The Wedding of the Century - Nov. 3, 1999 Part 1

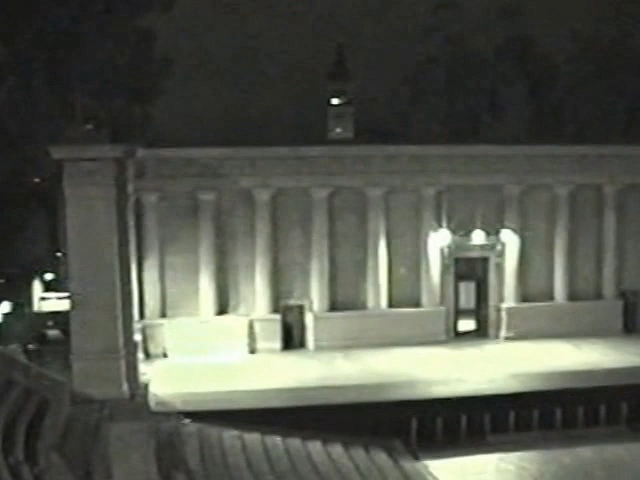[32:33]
It's quite a sight. Definitely. Quite a beautiful sight.
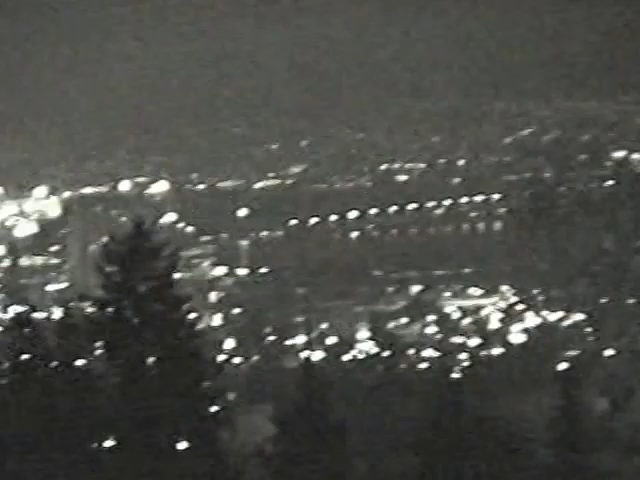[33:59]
You can really see over there. The city. That's pretty cool.
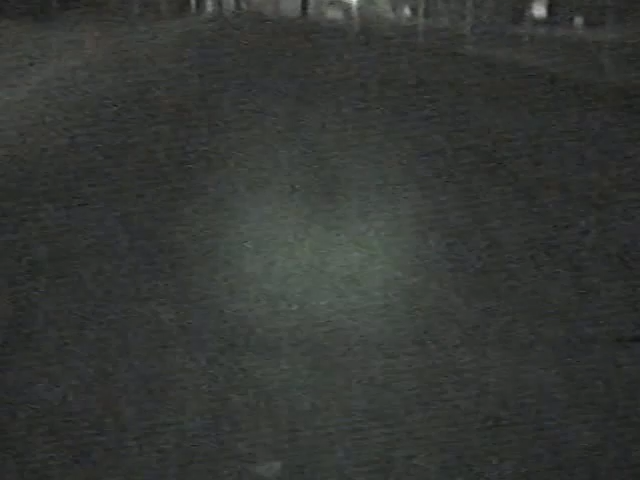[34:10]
I'm digging it.
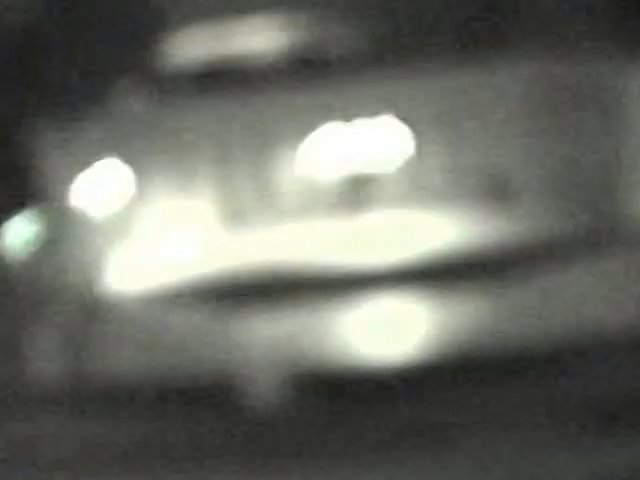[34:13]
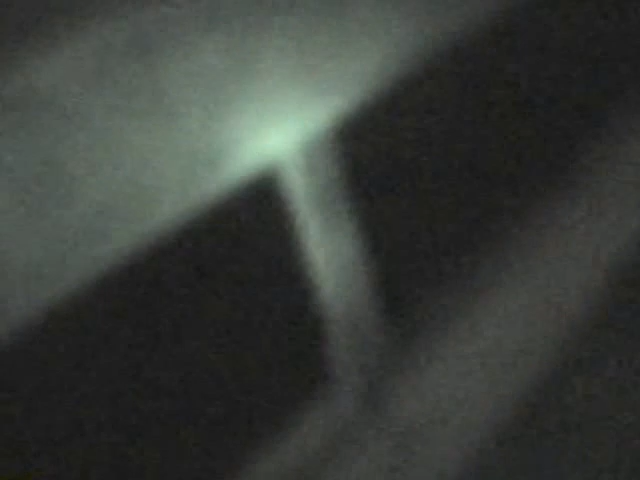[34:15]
Look, it's got this thing. Creepy, creepy. I wonder if we can see in there.